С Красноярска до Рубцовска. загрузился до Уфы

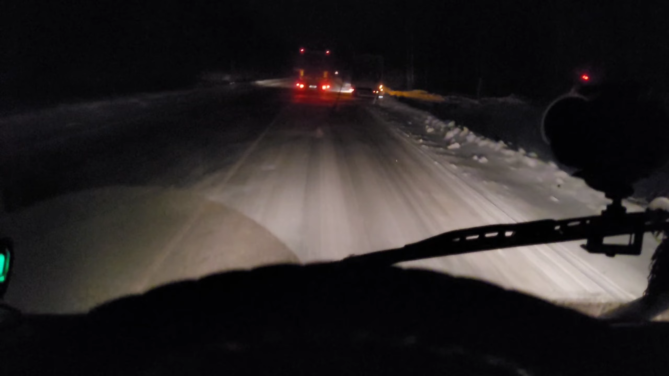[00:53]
Ё-моё, вот начались профессионалы. По горкам едет. Один ехал, но забуксовал, но включи ты, блин, аварийку. Я еду за ним, тащусь, сам еду, начиная буксовать, блин. Ты включи аварийку, я откуда знаю, что у тебя там впереди. Может, кто-то едет, может, там еще что-то. Заранее сделай это. Нет, он до последнего, пока не объехали меня уже все, пока я сам почти не встал, блин. Не включил аварийку.